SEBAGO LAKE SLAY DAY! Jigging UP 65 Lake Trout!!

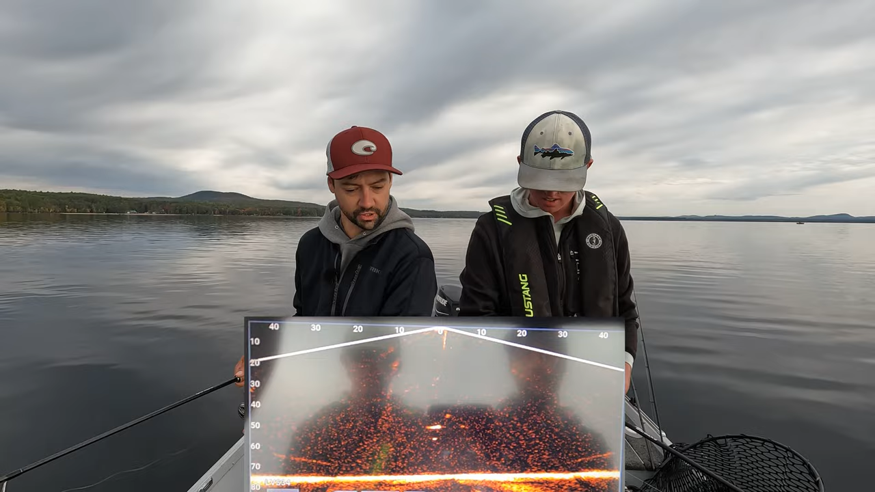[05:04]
He's burping. Oh, it's a bird. Reel up, reel up, reel up, reel up, reel up, reel up, reel up, reel up. And there you go. We almost hooked a loon. Oh my God. They're the owl wives, guys. Yep. There they go. There he is. He's gonna spook them. That's insane. Oh my God. That, oh my God.
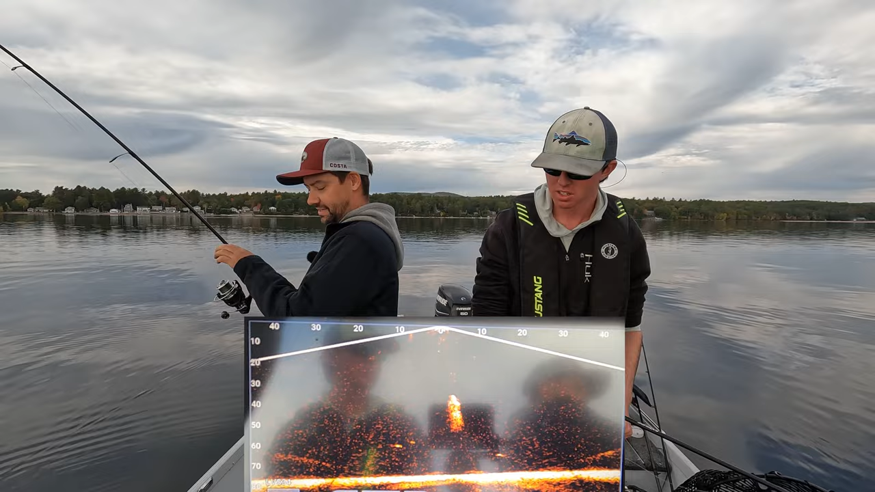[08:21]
Oh my goodness, I'm switching over the bait caster. Over here. There's more than one. I know there's three. Three on the screen right now. There we go. There we go. Decent one. There we go. Yep. Doubles. Oh, you. You're on him. High flyer.
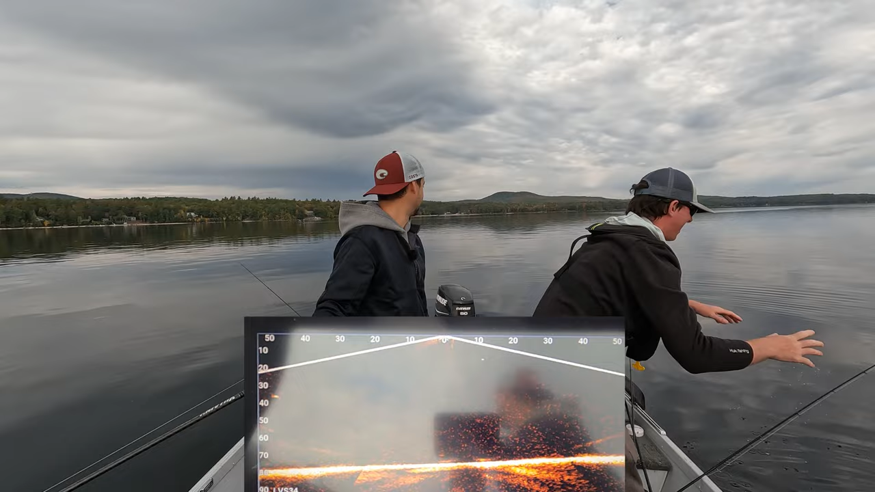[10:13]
So I didn't want to jinx you by not marking it. I know. I was going to say mark two, but then. Ooh, oh, here comes one. Yeah, that's a good one. That's a really good one. 125, 26. We were catching 27s and stuff last year. Yeah. Oh, boy. Come on. We completely ran out of that one. Yeah, that's a good one. He might be on the trailer, though, which I'm very nervous about.
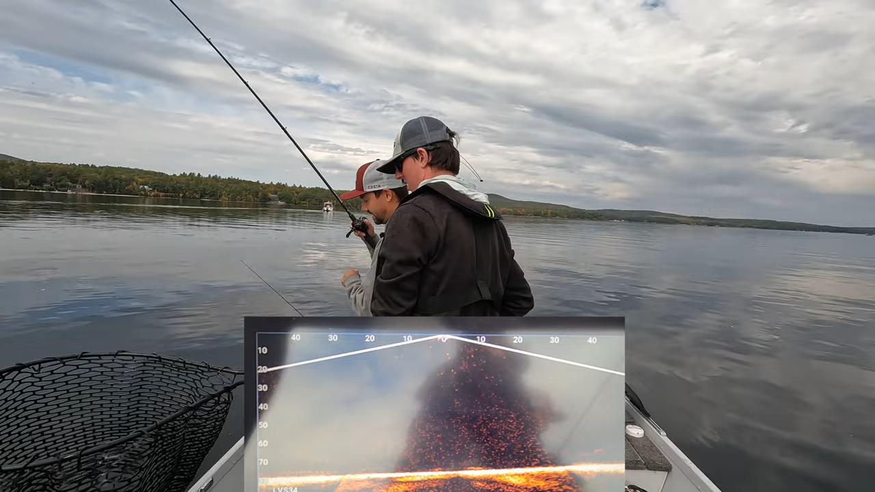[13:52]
Wrapped up 8 ways to Sunday. Yeah. Is he in your line? Pretty, pretty all right, fish. pretty, super pretty, guys.
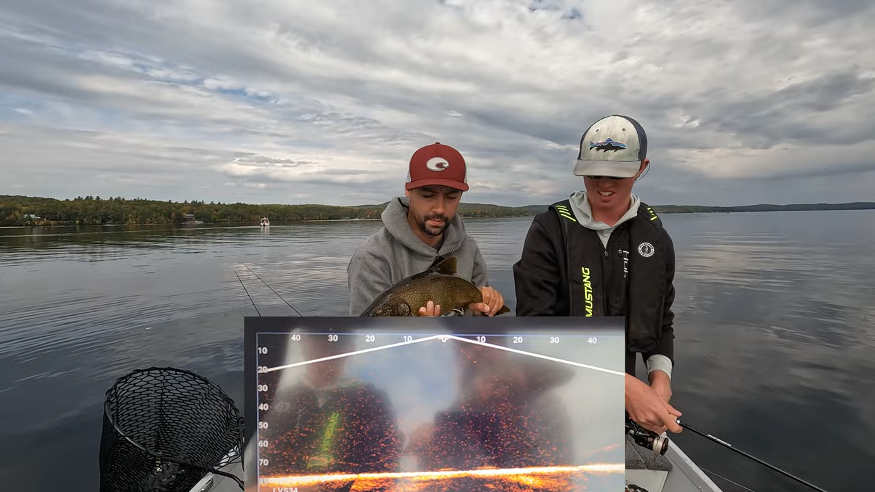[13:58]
Beautiful, going back in. Can cannonball. There he goes, like a jet. Literally like a jet with the freaking trail behind him. We're using the. Nipped. Why do you miss so many fish? I'm just setting preemptively. That was terrible. Some teeth marks on this song gun.
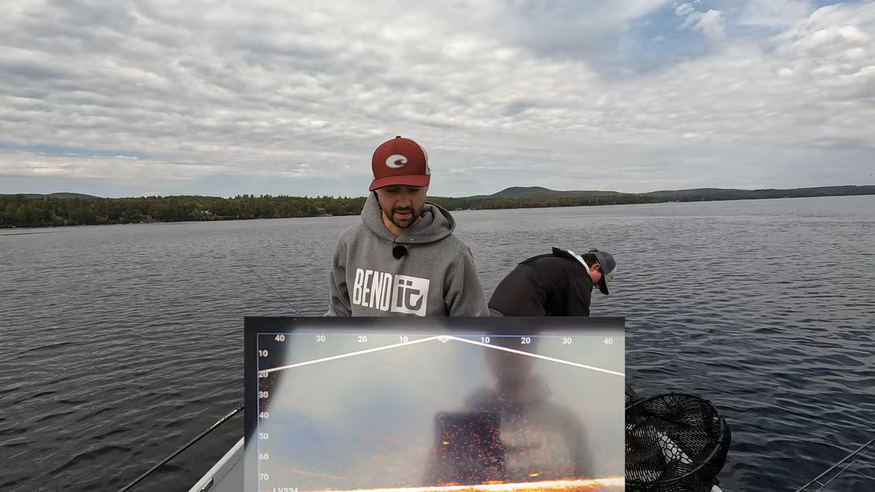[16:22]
26. 22. 22. And just like that, they're gone. Oh, they're back.
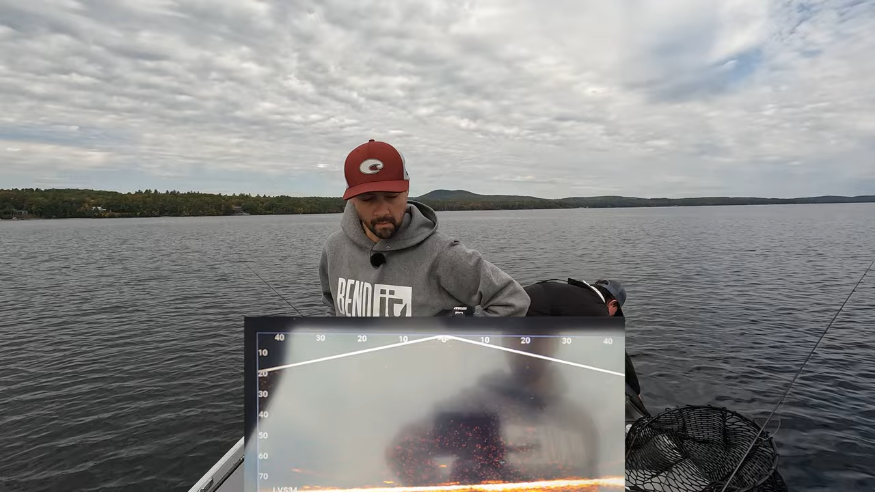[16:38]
I'm gonna let it sit in the mud, and I'm gonna rip it off bottom. But instead of ripping the rod up, I'm gonna reel so I actually have a chance to set the hook. Got him! This guy ate my lot. Oh my God. I told you there's a wolf pack down there.
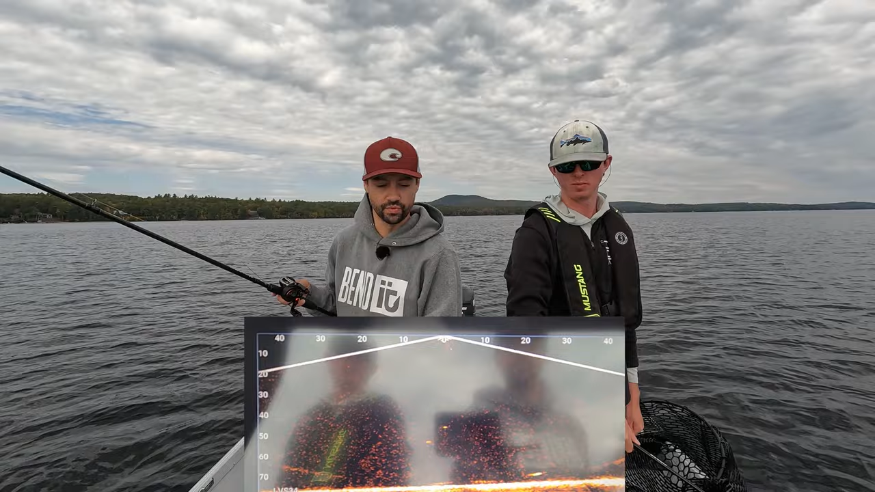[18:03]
These fish are literally crazy. I don't even know what to say today. That was sick. Well, I'm gonna try that then. So easy to snag fish here, Ryan. he's not snagged, I don't think. No, yeah. He's big though. Just ran out of room all the way to the surface. Oh, he just crushed it on the down. Yeah, freaking bail was open. Oh, he crushed it at 15 feet.
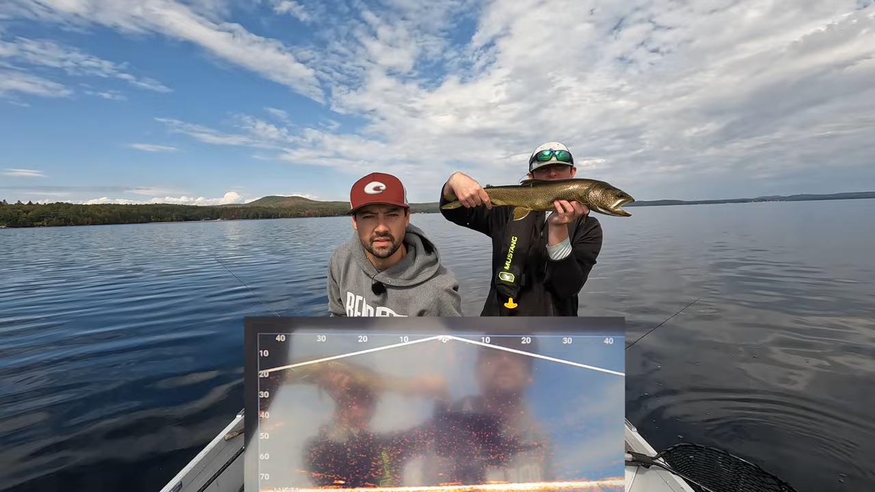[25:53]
Skinny one, though. Yeah, you're on camera, yeah. Look at that one chasing me down. Yep. Oh, oh boy.
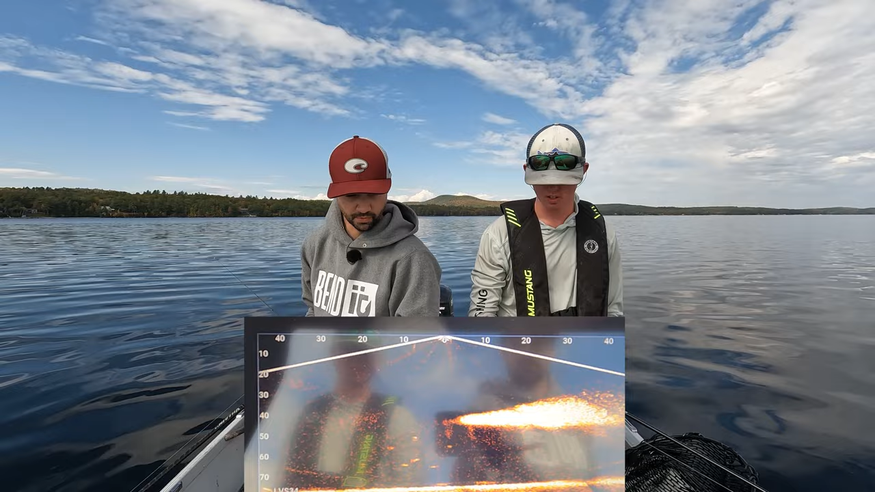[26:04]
Oh boy. Oh boy. Yeah, he's like, no, I want the real thing. Crap. So you have the luxury of being on that side, like literally, what are we, 5 feet apart? Yep. This one's coming down. Oh, holy crap, I just let him go. Nice. Oh. That was it. That was our double.